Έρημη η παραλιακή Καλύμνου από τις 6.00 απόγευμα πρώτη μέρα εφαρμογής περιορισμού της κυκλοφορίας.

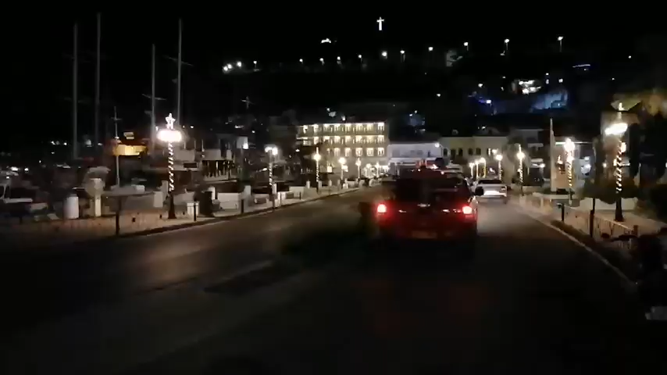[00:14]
Από το lockdown Το καθολικό Μόλις τώρα πέρασε ένα πυροσβεστικό όχημα Δεν κυκλοφορεί Απολύτως τίποντα